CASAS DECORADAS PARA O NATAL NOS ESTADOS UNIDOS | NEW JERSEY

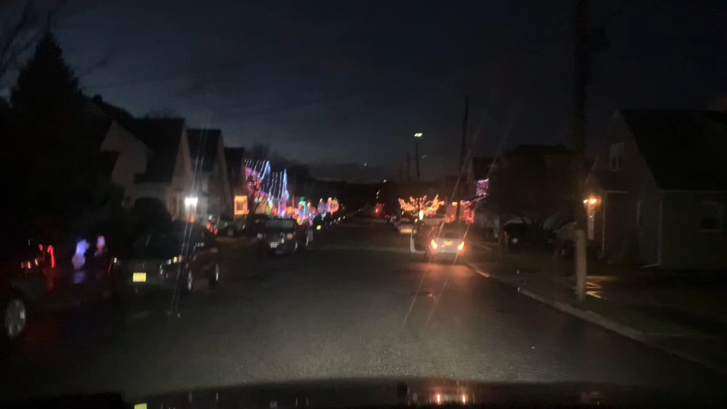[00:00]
Olha que lindo que tá aqui. Isso aqui é uma cidadezinha um pouquinho. Santa Cruz. É, distante lá da minha. Olha que coisa mais linda que tá essa casa.